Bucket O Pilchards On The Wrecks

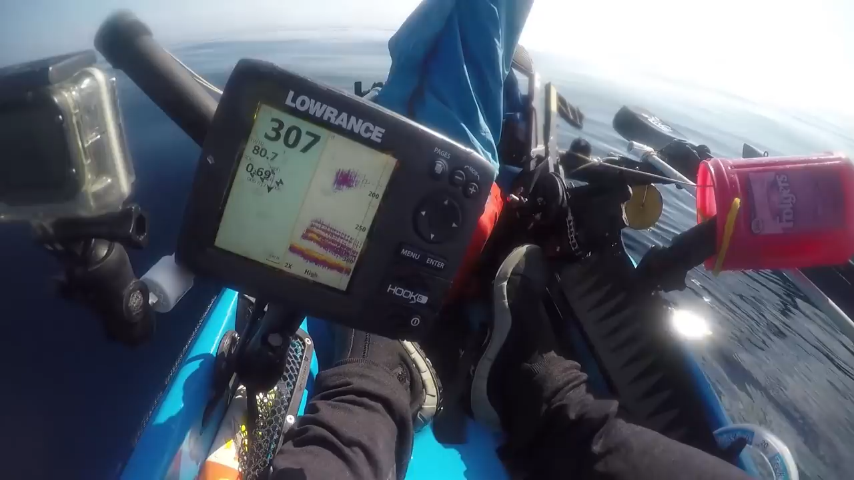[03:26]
So you can see there, we're racking it. Ah, man, the color of the water is just amazing.